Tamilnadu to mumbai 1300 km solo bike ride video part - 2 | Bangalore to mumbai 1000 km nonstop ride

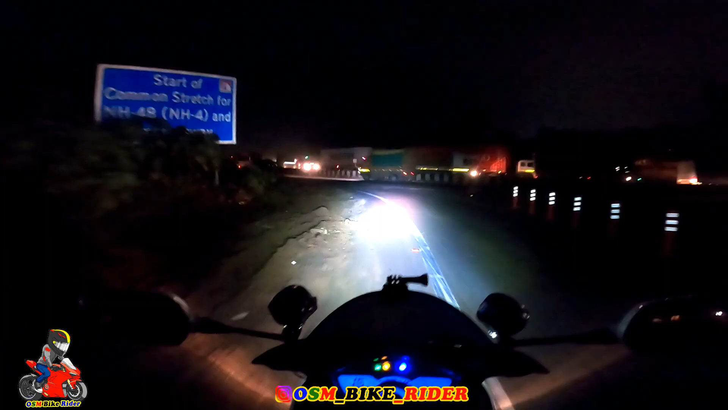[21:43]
सो और वाले வந்து லோனாவல ரீச் பண்ணிட்டேன் இது வந்து பாத்தீங்கன்னா லோனாவலோட எக்ஸ்பிரஸ் ஹைவே கோல்டி பாய் வந்து